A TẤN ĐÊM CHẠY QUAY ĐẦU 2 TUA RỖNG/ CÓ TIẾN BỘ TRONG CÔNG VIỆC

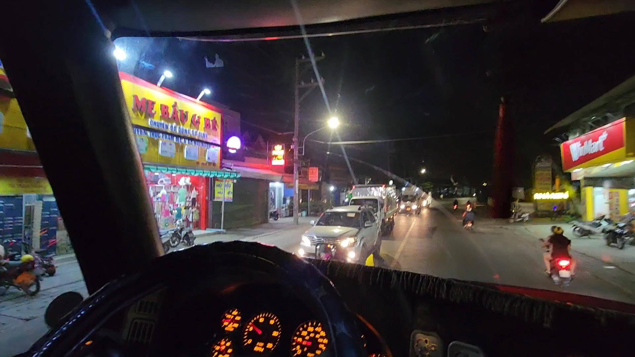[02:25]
Đoạn đường thì nó rất hẹp thì Tiến tập trung chạy nha mấy anh em, hẹn mấy anh em xíu nữa Tiến làm thủ tục lấy công ra nha. Bắn đây không?
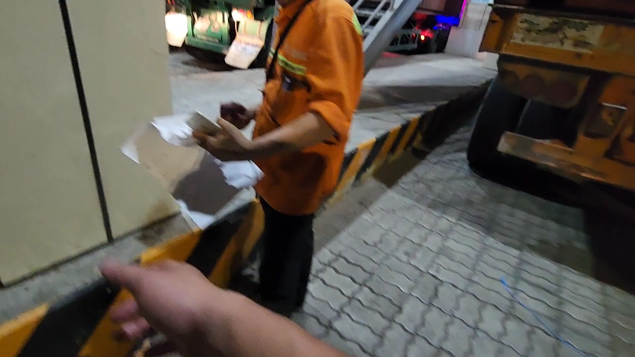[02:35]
Lên xe ngồi sẵn luôn đó, chạy qua cái tay.
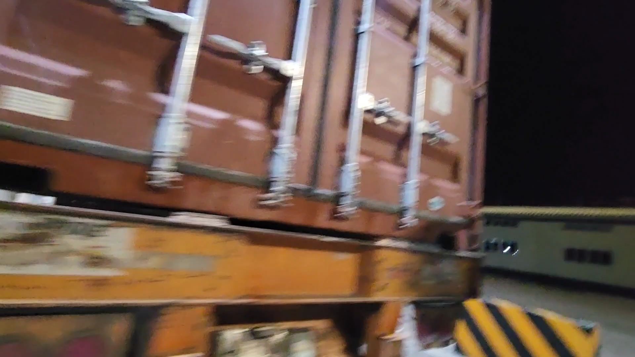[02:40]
Đường Nguyễn Xiển này rất là hẹp nha mấy anh em.
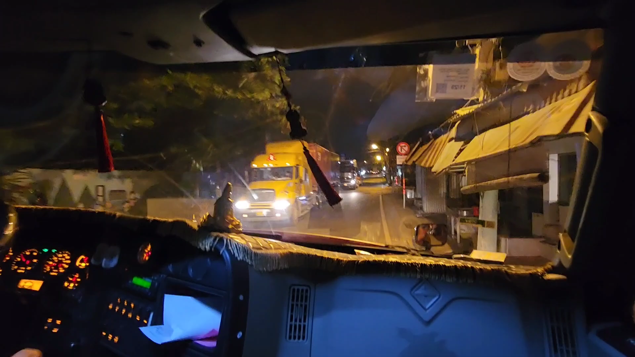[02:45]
Xíu nữa anh Tấn sẽ về một tour đường Nguyễn Xiển nữa,
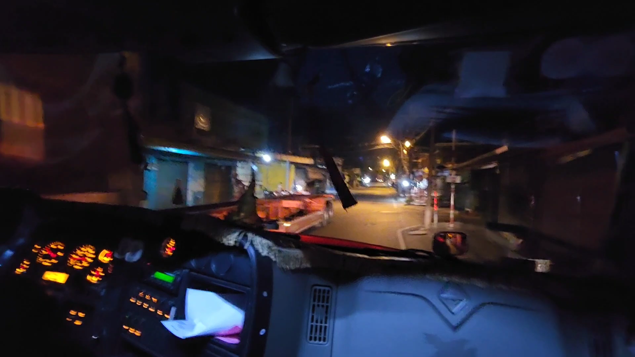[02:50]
tại tour sau Tiến hạ cắt lái, Tiến lấy ở Phúc Xuân Tân Vàng thì Tiến sẽ đi đường này về cho lẹ nha mọi người.
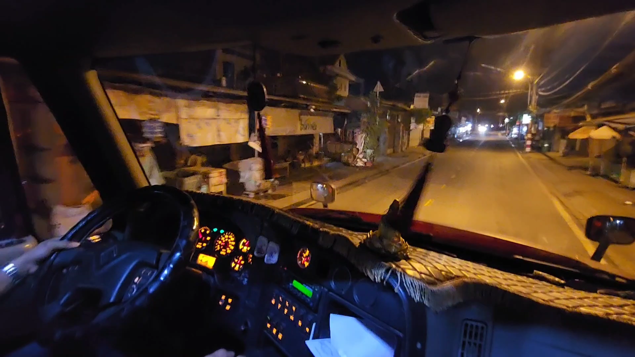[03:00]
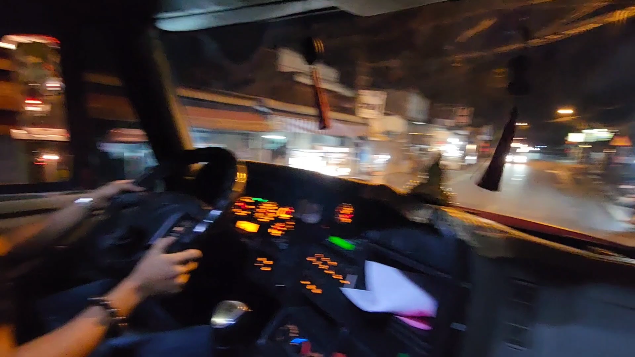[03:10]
Xe mình Tấn anh Tấn anh sẽ móc về đây để mà về Đồng Nai nha mọi người. Rồi sao còn Tấn quay tặng cận cảnh anh Tấn xử lý cho mấy anh em xem.